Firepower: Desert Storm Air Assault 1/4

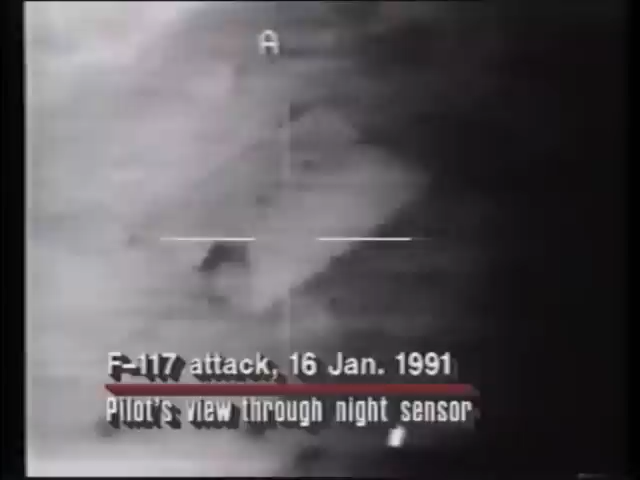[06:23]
And therefore, it will probably only be used to hit a pinpoint target, something that's very badly needed, maybe like a control bunker. There was one very classic shot where an F-117 during the war last week dropped a bomb through an air shaft hole,
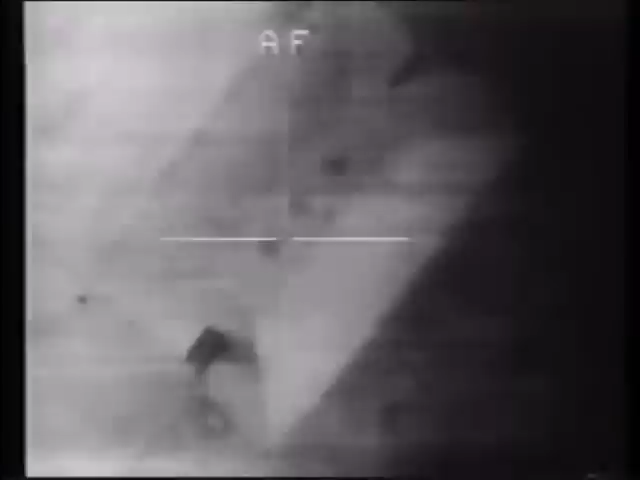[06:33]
and the debris came out the front door. That is exactly what the F-117 does well.
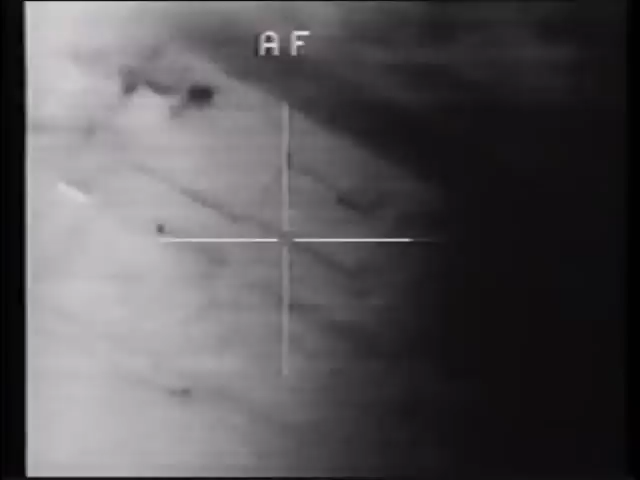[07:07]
And this is my counterpart's headquarters in Baghdad.